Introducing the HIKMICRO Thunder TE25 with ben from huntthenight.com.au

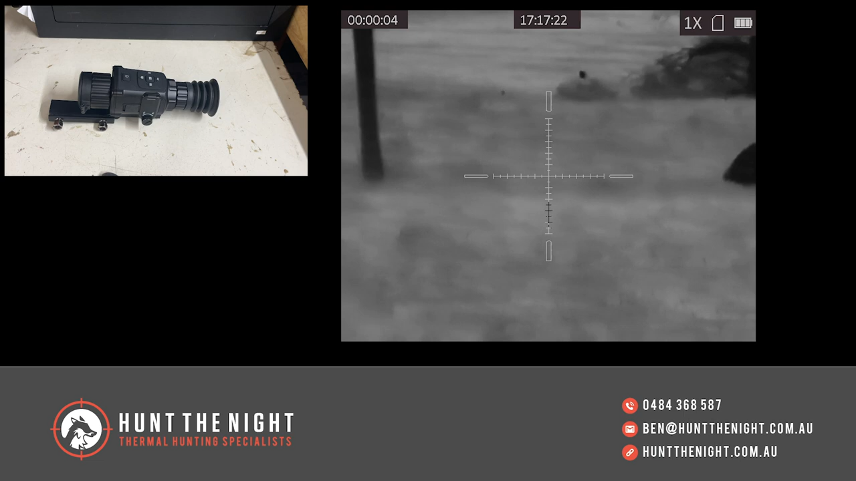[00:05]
Now, what we're going to do today is have a look at this brand new device from Hick Micro.
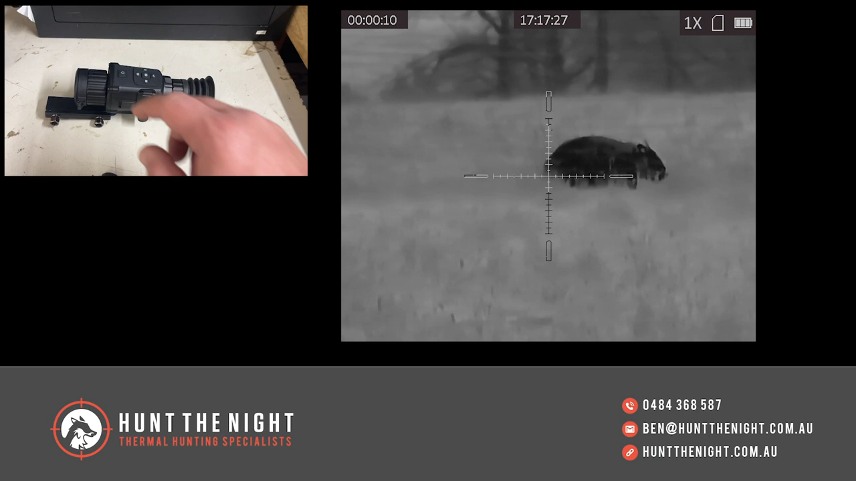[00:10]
I know what you're thinking, that looks like a TH35. It does, and it also looks like a TQ50. Wow, it does. But what it is, is the new Thunder Pro TE25. Now this is an introductory level thermal device. So what do I mean by that? Well, it's got a 256 by 192 thermal sensor. It's got a 25 hertz refresh rate. So it's a little laggier. Pretty much anything under that kind of 50 hertz lags a bit.
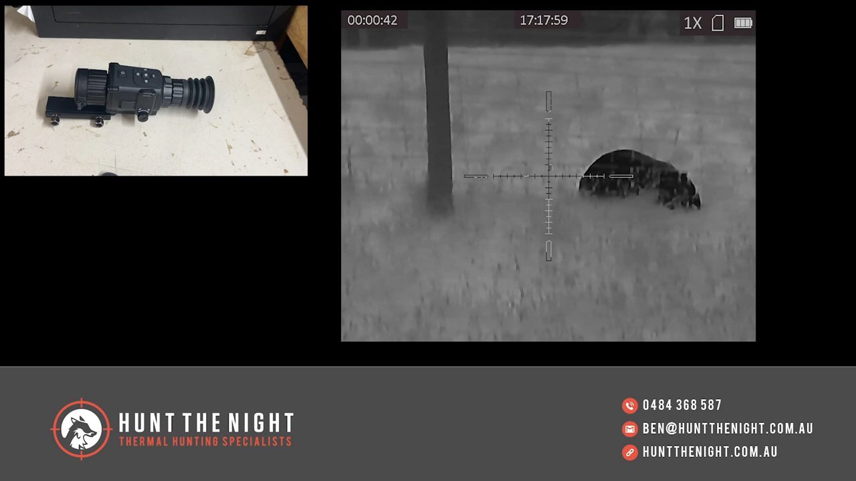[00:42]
And you'll see that in the footage. But it's still quite usable. It's got a sub 35 millikalvin, 12 micron sensor in it. And it's got a 25 mil F1 lens. So it's got a full 25 mil lens, which is pretty cool. And it's got 3.25 base magnification with eight times digital zoom.
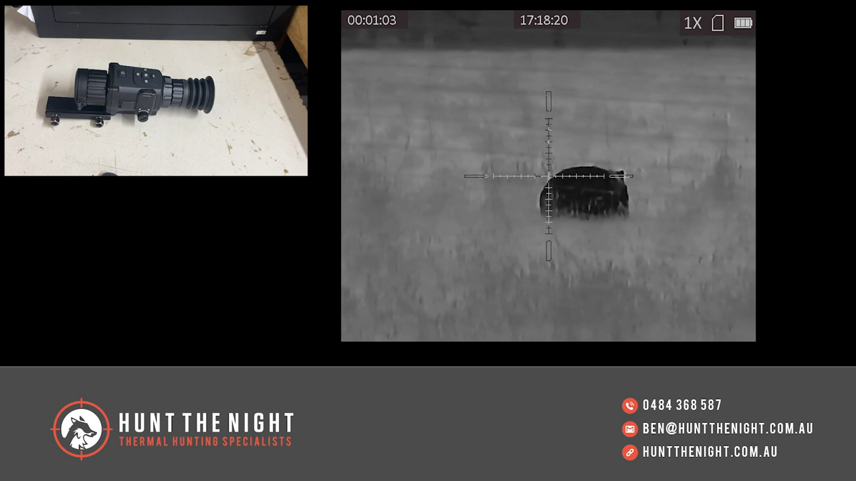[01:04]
But seriously, as you'll see from the footage, that digital zoom is an ace. So where does this sit within our product range? I am glad I asked myself that question. The TE25 is only a scope. There is going to be another version of this called the TE19, which is, again, it's same design, but with a smaller lens, which will be able to be a clip on. But this one is only a scope. But it sits in with that kind of MS-19, SCP-19 type of devices.
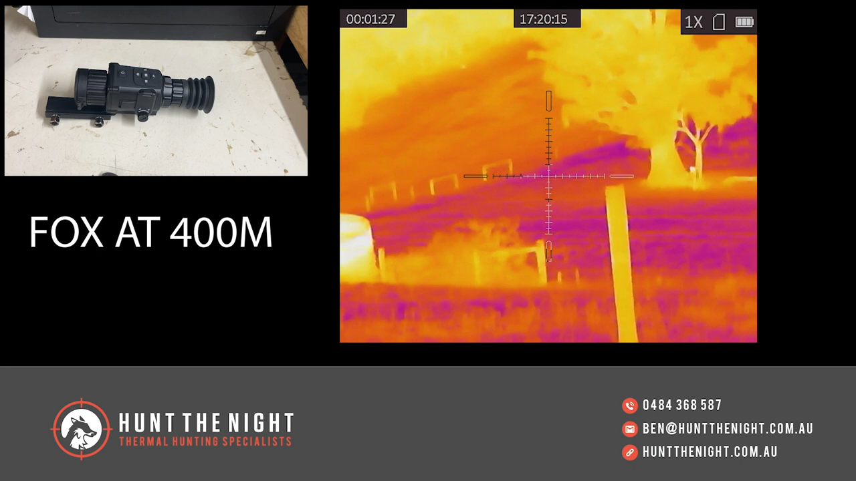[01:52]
And all these buttons work, which means we've got onboard video recording. So the MS-19 and the SCP-19 don't have onboard video recording. This has got onboard video recording and Wi-Fi streaming. So you can hook this up to the awesome T-Vision app. It's got our little color palette button here.
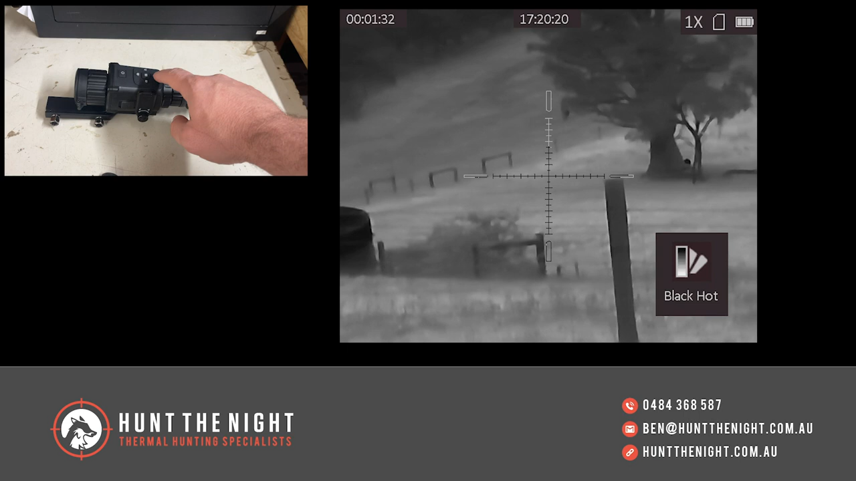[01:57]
Our zoom and our refresh and our menu button can hold four different profiles. So you still get all the benefits of the HIC Micro higher end gear, but in a more introductory, cheaper point of entry line. Now, it's also got the 1024 by 768 OLED screen. So it's still got the high resolution screen, which you see in all the other devices. It's got the black hot, the white hot, the red hot and the Fusion color palette. I still love that Fusion one.
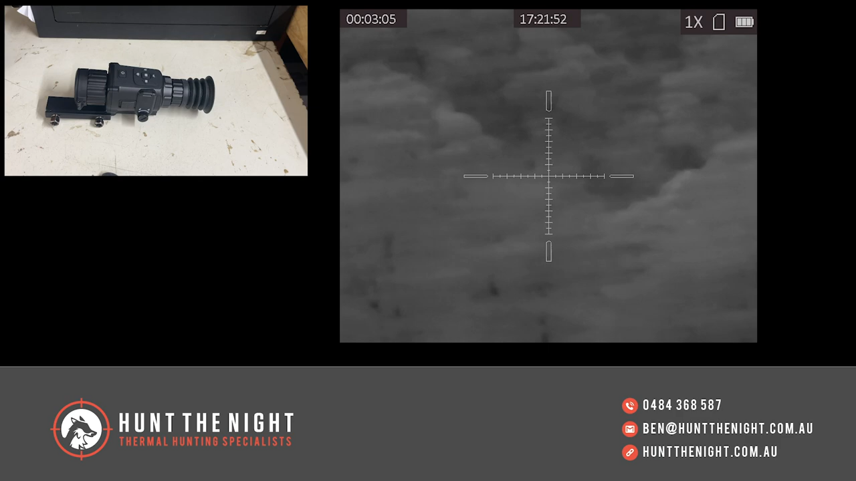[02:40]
It takes the CR123 batteries. Now, you're going to get five hours probably out of like the Panasonic industrials, but you'll get less out of rechargeable. So it's probably best to keep a few in the field with you. You can hook it up to an external power source by the, you know, by the USB-C connector, you know, as well. So you'll see from the footage that's been rolling that this device is limited by,
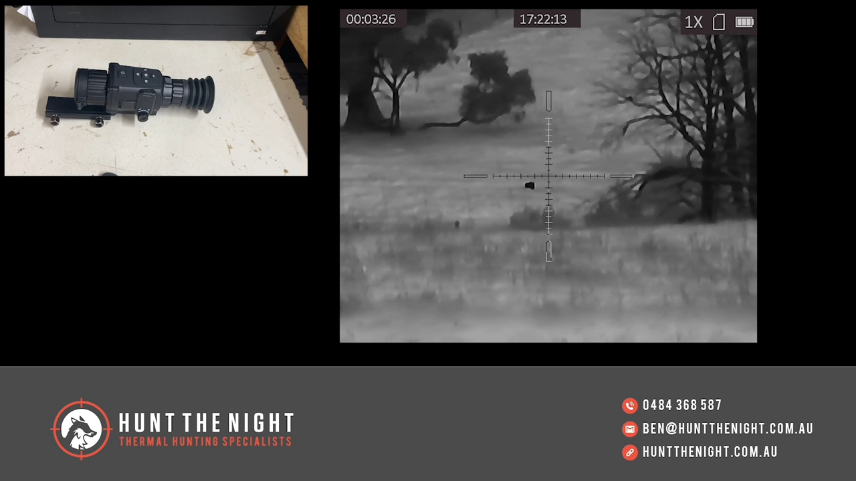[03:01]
obviously, its sensor in terms of its clarity and its distance. But it is a great little device still if you want a bit more than night vision. You know, if you can't, if you can't afford a high end thermal, but you can afford, you know, a low end thermal, I think this is still better than night vision because you've still got that beautiful detection that you just don't get from night vision. You know, night vision is fantastic for identification. You can't beat it, but you've still got to rely on kind of picking up eyes, you know, distance to be able to see things where this can still see quite well.